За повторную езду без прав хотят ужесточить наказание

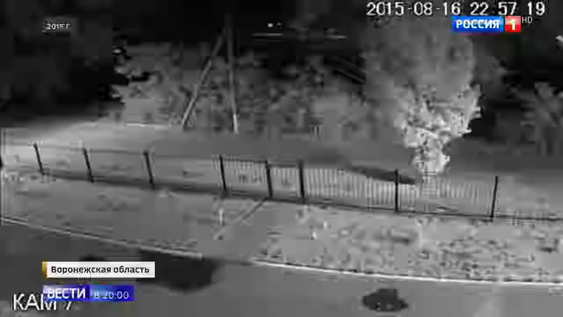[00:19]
Уже после выяснится, что водитель седана задолго до ДТП был лишён прав.
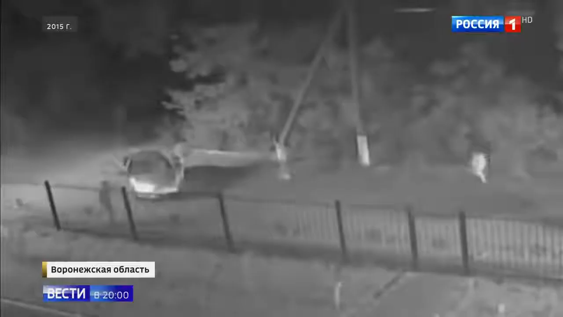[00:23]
А в день трагедии, по свидетельству очевидцев, был ещё и не трезв.